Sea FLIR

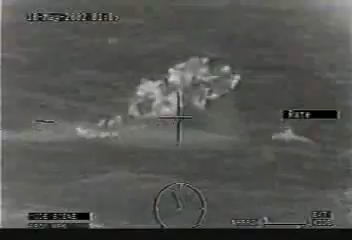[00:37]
search and rescue missions Or monitoring harbor and coastal activities
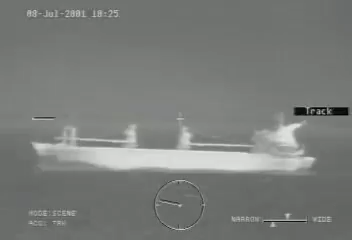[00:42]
FLIR Systems Sea FLIR Multisensor Stabilized Thermal Imager Is your powerful ally
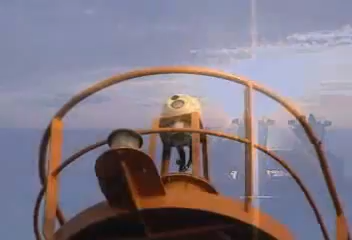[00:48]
In all types of weather,
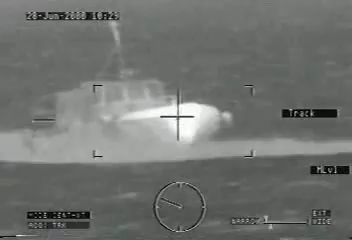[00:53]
Sea FLIR is able to perform A myriad of maritime safety and surveillance operations Sea FLIR is the most advanced,
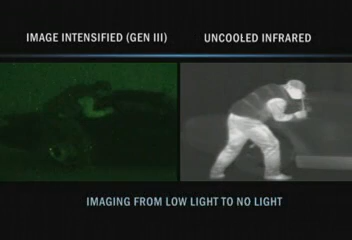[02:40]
Which are present in total darkness And can travel through most atmospheres Unlike light amplification devices or image intensifiers Which stop working in no light situations
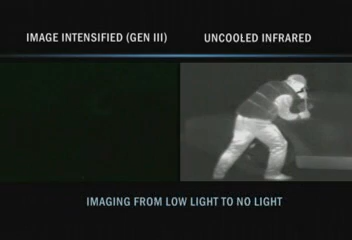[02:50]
And can't penetrate obscurance like fog and smoke FLIR infrared images are crisp,
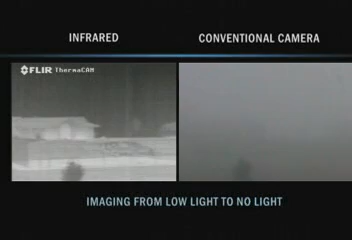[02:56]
clear, and easy to interpret Even over long distances
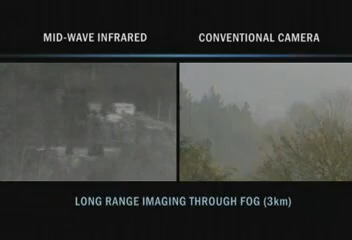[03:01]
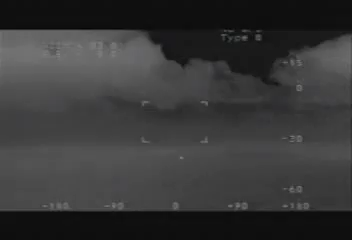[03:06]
This search and rescue operation occurred in the Indian Ocean This boat This boat, which was on fire This boat, which was on fire This boat was detected at a distance exceeding 10 kilometers
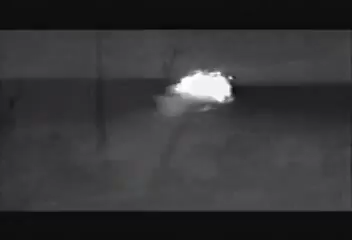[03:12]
Temperature played a key role in locating survivors in the Sea of Japan At
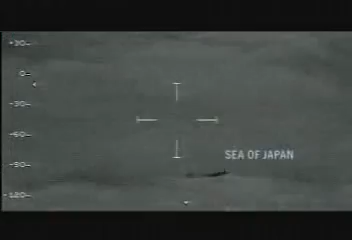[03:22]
0300 hours on a moonless night Notice the lack of visibility when the camera operator switches to the color CCD camera
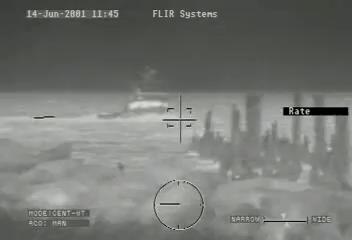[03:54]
Navigate with Sea FLIR to see and avoid traffic, obstacles,
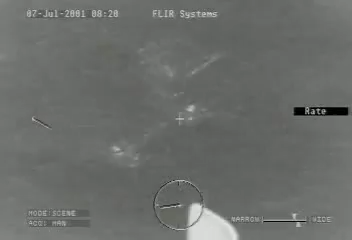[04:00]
and unseen threats night and day Sea FLIR features a 3 to 5 micron indium
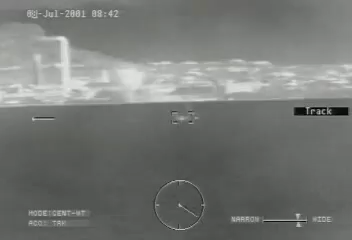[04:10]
haze, smoke, rain, and complete darkness The 3 to 5 micron wave
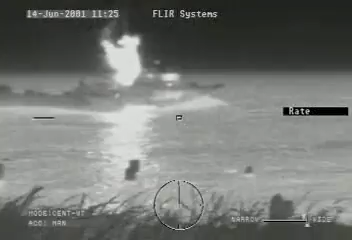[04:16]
band provides a clear advantage over 8 to 12 in the high humidity marine environment
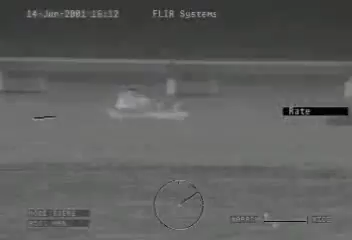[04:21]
Sea FLIR's exclusive IR and CCD continuous zoom
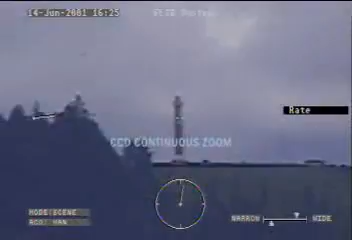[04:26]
provides a smooth transition from wide angle to narrow field of view Even while tracking moving targets
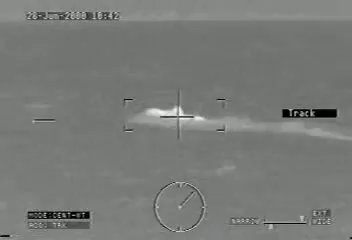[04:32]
Operate covertly at safe distances with greater
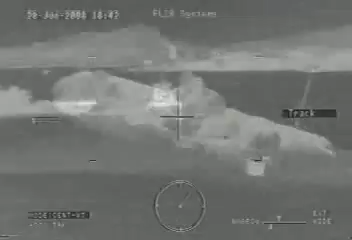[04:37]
situational awareness Zoom in tight for easy recognition of target details
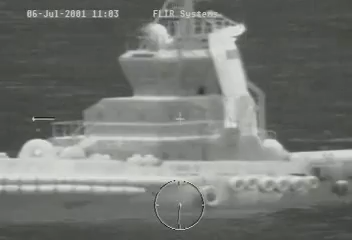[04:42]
The optional 1.8 times IR optical lens
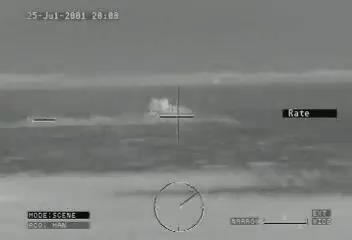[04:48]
extender Improves contact detection and recognition range by nearly a factor of 2
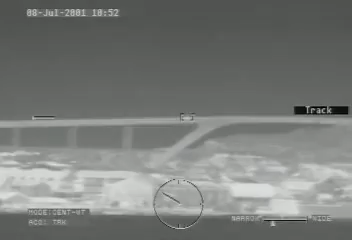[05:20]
Sea FLIR's 360 degree continuous rotation capability provides unlimited viewing coverage
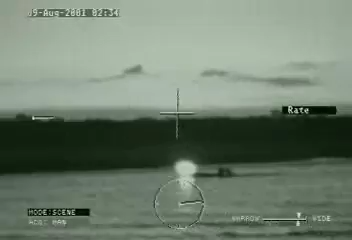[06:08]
A low-light monochrome CCD camera For exceptional viewing in dusk and low-light situations
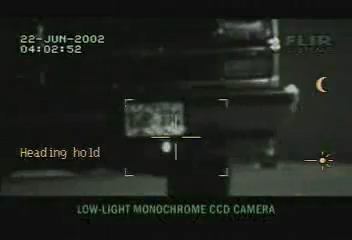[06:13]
A laser pointer improves operability when identifying the location of objects being viewed with a system
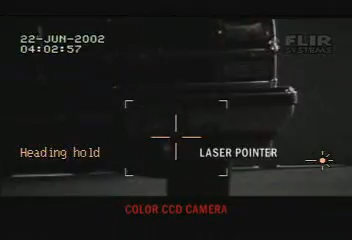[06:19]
Individuals equipped with NVGs on aircraft or
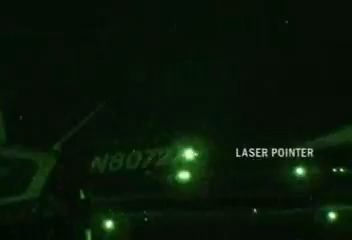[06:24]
on the surface can quickly determine where the sea FLIR is pointing by viewing the laser beam A laser range finder offers 20 kilometer range
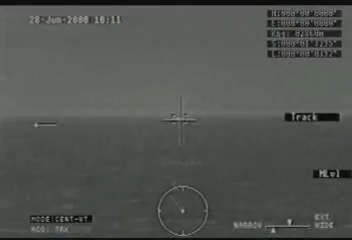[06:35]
Sea FLIR easily integrates with a variety of GPS systems for display and recording of latitude and longitude